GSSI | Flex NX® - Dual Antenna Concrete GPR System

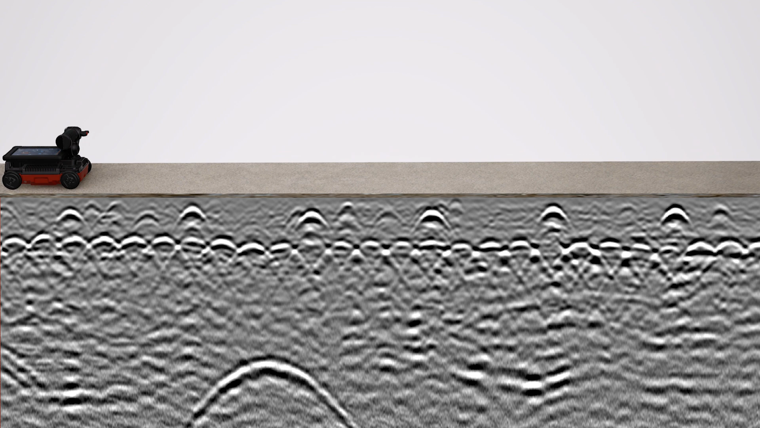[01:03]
As the data indicates, we can see a deeper subgrade target as we go beyond the slab.
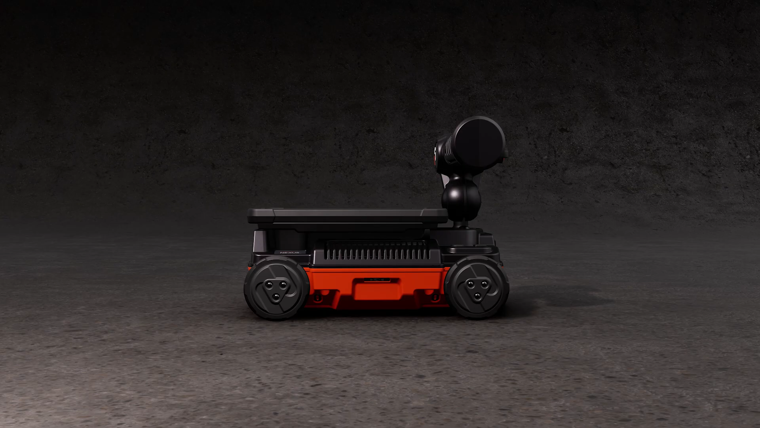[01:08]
With two antennas, the system provides additional context that traditional scanners don't.
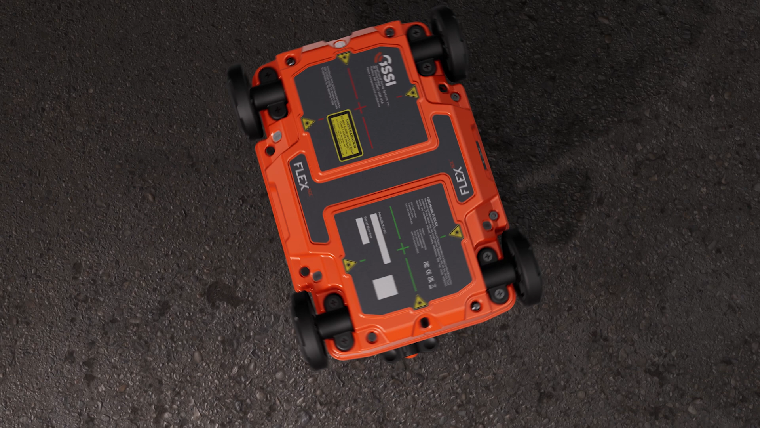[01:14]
The front antenna with red lasers is in the standard orientation for commercial GPR systems. The rear antenna with green lasers is rotated 90 degrees, allowing you to see what you've been missing.
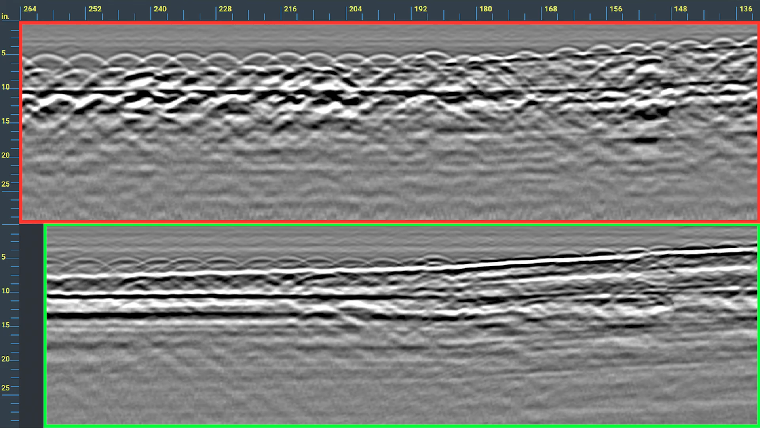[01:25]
This gives you the full picture by introducing a one-pass cross-polarization design and can speed
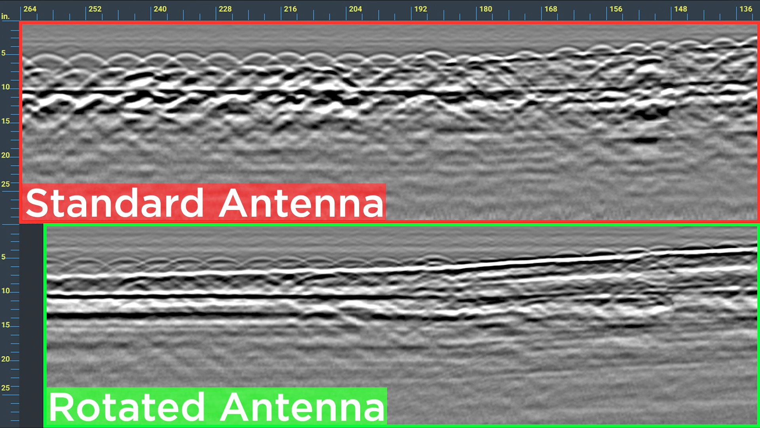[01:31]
up the inspection process and help you find objects that can easily be missed with a single antenna. In this example, the standard antenna can clearly see rebar reinforcements.